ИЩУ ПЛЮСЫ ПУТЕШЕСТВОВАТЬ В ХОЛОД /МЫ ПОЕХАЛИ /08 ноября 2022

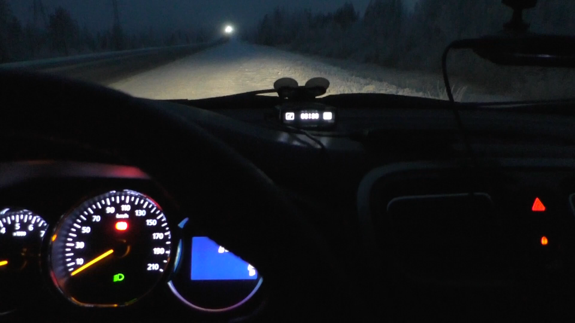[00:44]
начинает светать темно и туман просто невероятный невероятный
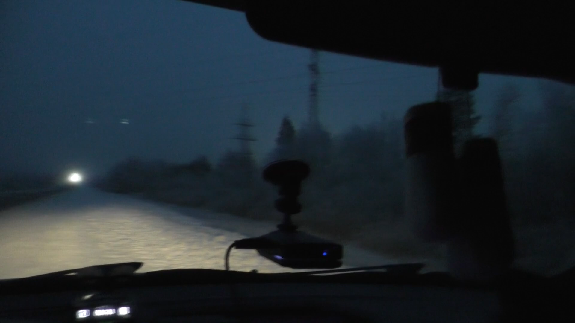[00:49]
туманище но пока я буду ехать пока не встану колик моей машине еще не привык я его вписала в страховку вернее миша писал все у него права есть ехать на эту машину вернее в страховке он есть но пока поеду сама а дальше уже пересядет коля вышел покурить вот а я сейчас забью на навигатор чтобы хотя бы знать сколько километров куда чего от воротке тоже в темноте кстати от воротке можно пролететь вдвоем
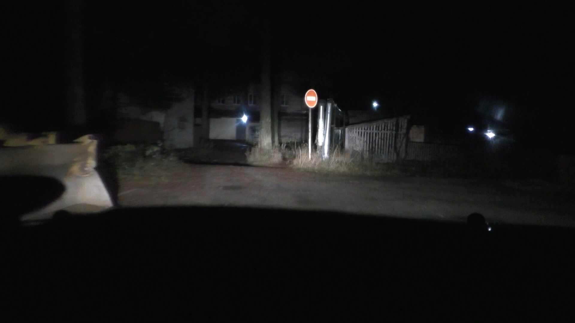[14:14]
усталости короче его очень мало сажала за руль сегодня больше ехала сама на темноте не фигня не вижу куда то что ставить так поставлю-ка я вот сюда здесь хорошо все видно